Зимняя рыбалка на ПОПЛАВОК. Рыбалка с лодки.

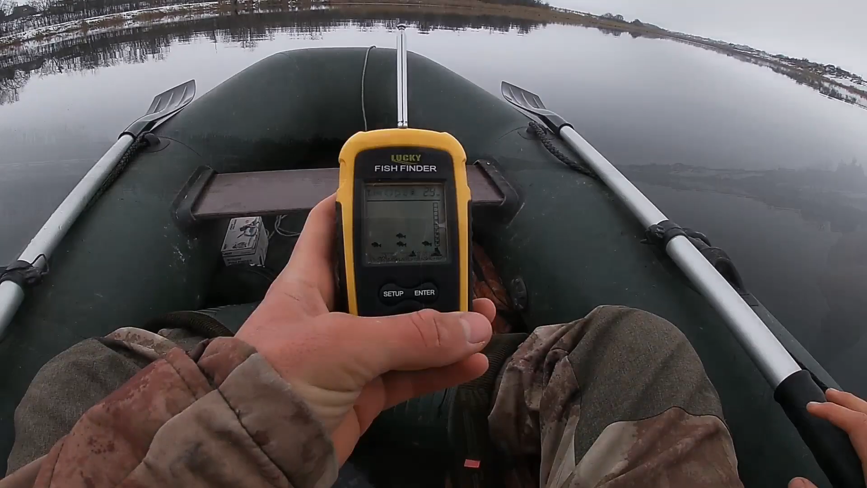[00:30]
Так, друзья, сзади прицепил Охолот, вон там, вот тут он где-то Болтается Тут, короче, 3 метра глубины Рыбы полно Ну, входа, она здесь стоит, как бы зимует Ну, плывем дальше Да,